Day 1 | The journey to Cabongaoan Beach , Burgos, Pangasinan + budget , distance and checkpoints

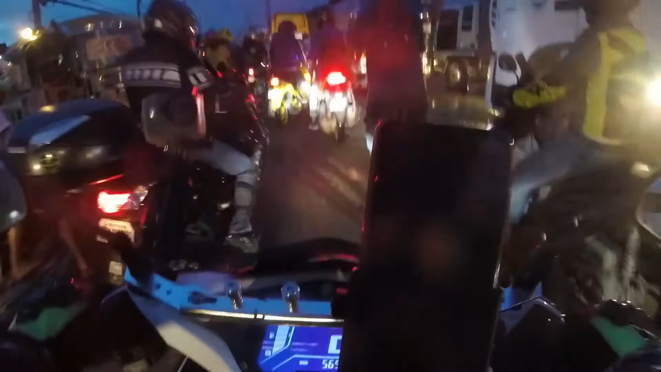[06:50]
Kaya pala traffic dito. May ginagawa rin dito na, ano, na kalsada.
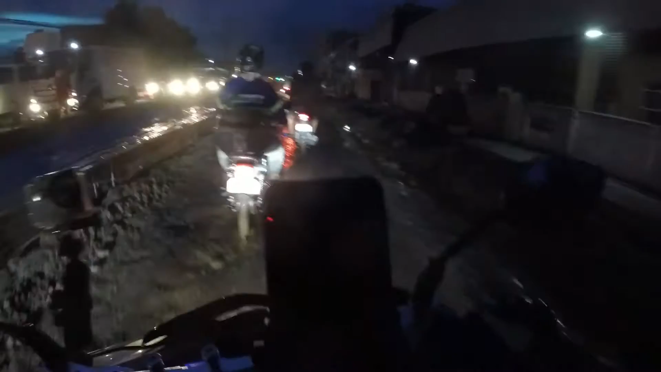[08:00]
Slash may simento pa ata ito. So kanina doon medyo nakaligtas tayo ng konti.
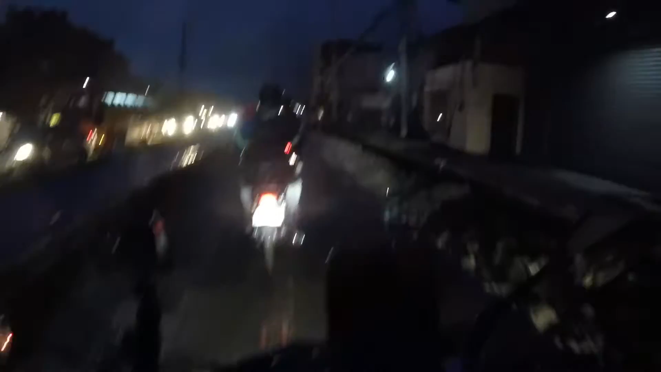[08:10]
Dahil kung hindi tayo nakaligtas, alam nyo na mga utol, lulubog yung ano eh. Lulubog yung pa ako eh. Malalim yung baha eh. So yun, medyo nakaingay-ingay tayo ng konti. At dito ay, ay! Oh my goodness, may isa pang pagsubok. Maganda talaga mga utol, mga ka-rider natin dyan. Ay buti naman, may daan sa gilid. Pwede pa, oh my god.
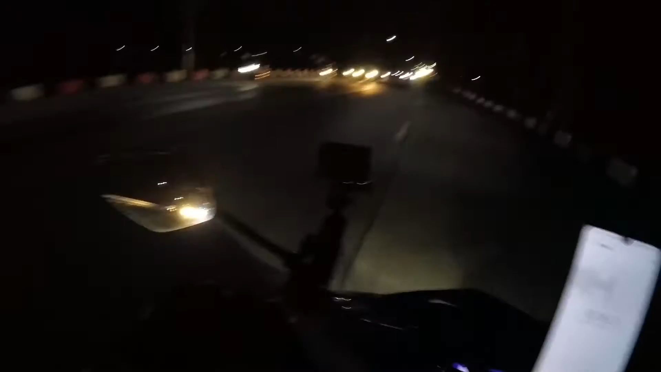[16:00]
So yun, medyo ginamit na natin si helmet cam. Si Session, kahit na hindi mo masyado fully charged, para nakikita nyo rin kung anong nangyayari sa harapan, mga lodi. So yan, ikukwento lang, pagkalampas natin ng Apalit, Pampanga,
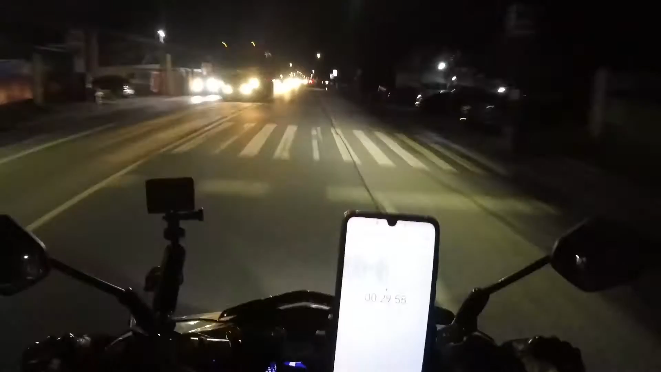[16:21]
pagkaalis natin kanina sa may 7-Eleven, parang mga 100 meters lang, may ginagawang kalsada na yung layo o yung distansya ng ginagawa na kalsada na yun ay parang nasa 100 meters to 150, parang ganun, 100 to 200 meters. Medyo lubak siya, mga utol, mga batid. Yung alam nyo yung mga, yung binutas na kalsada, ganun yung pagkasira niya.
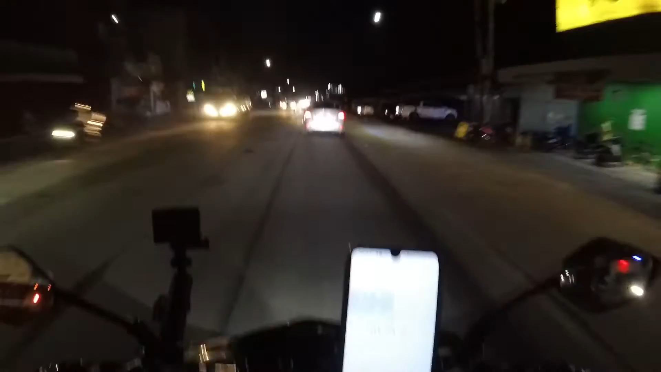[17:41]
Pasubik, madadaanan nyo kasi to, di ba? Pupunta kayo ng Olongga po, yan, madadaanan nyo yung dinadaanan ko rin. So yan, ingat-ingat mga utol pag bumiyabiyahe kayo dito, dahil medyo marami-raming ginagawang kalsada. Unang-una yung nandoon sa may excuse me po, Balagtas, Bulacan, mga kapatid. So doon mayroong ginagawang kalsada, maputik, baha.
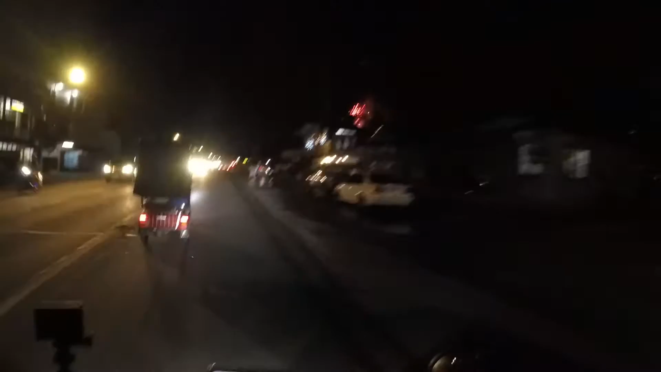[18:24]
Nakita nyo mga tol, may bagong taon na rito. So yan, may fireworks mga tol. So yan, yung sa may Malolos, may ginagawa rin mga kalsada ron. So ingat-ingat kapag babiyahe kayo dito. Wow! May party-party yata, mabatid. Ano ba to?
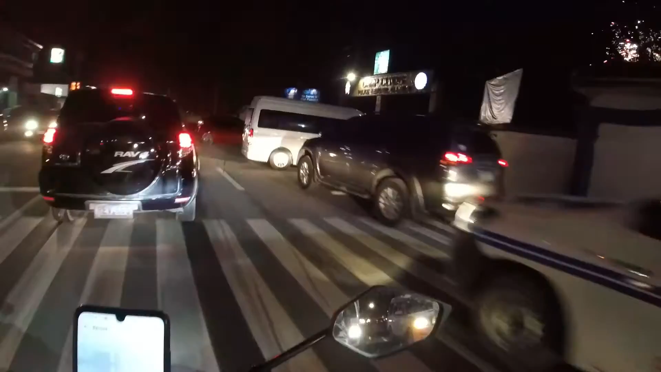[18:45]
Camp Olivares Police Regional Office. Yun.
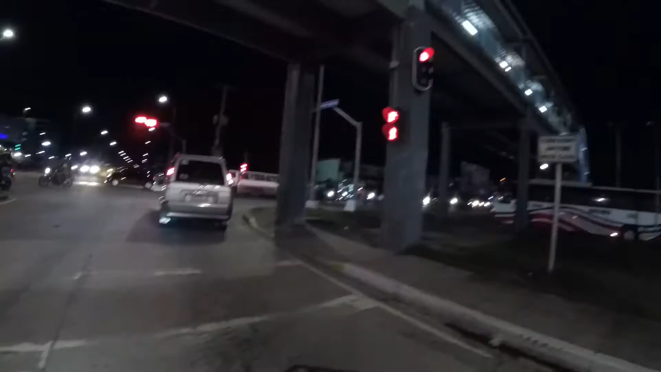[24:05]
Kasi siguro mas mabilis ang daan dito. Yeah, medyo na-confuse ako eh, bakit dito ako dinaan. Pagdating kasi dito sa part na to, medyo gumagamit na ako ng Google Maps. Pero masulyap-sulyap lang din. Kumbaga, in case na medyo ma-confuse ako sa daan, hindi na ako hihinto pa para magkalikot. So, naka-steady lang siya dyan. So, yan, dito tayo dumaan, mga hotel. Stop for inspection.
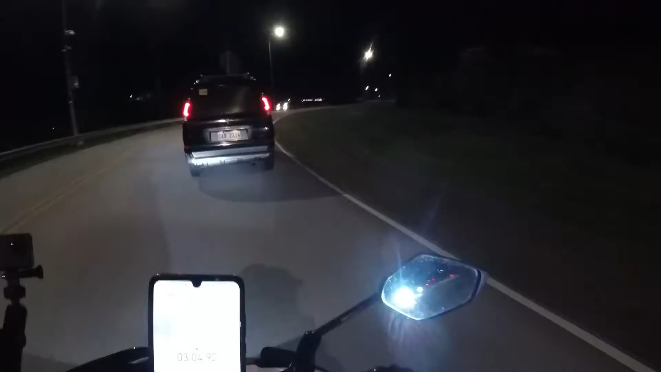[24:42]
Ganda ng daan dito, mga tol. Parang alam ko na itong daan na to, parang napunta na ako dati dito. Yun lang, medyo malamig. Hindi kaya pa expressway na naman to, Google? Walang niya ka? Laging nasisisi si Google eh, no?
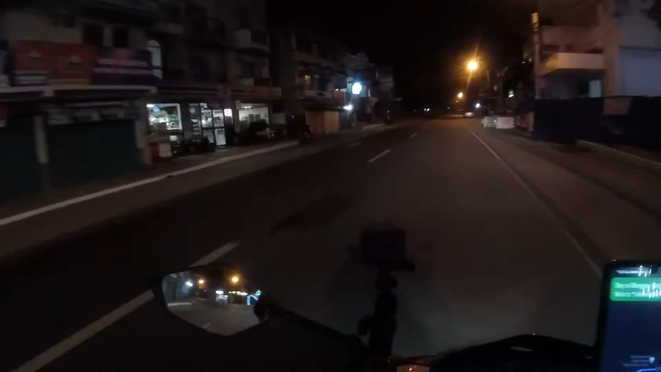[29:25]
Ito na kami sa may Burgos, Pangasinan.
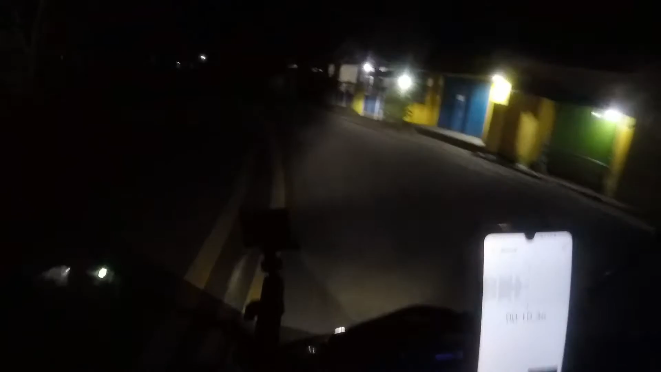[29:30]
So simula rito hanggang sa tawag dito, sityo ang tawag eh, na parang sabihin na natin barangay ng Kabungawan,
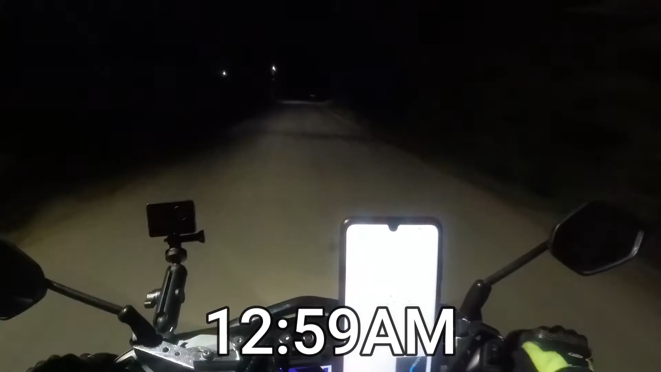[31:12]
12:59 to be exact sa oras natin. So babiyahe pa tayo ng mga 30 minutes ang layo simula rito hanggang dun sa pinakasityo o bayan o barangay ng mga pinsan ko. So pansin nyo mga utol, ang dilim na rito kasi wala nang ilaw, walang street lights. May mga street lights pero ang agwat malalayo.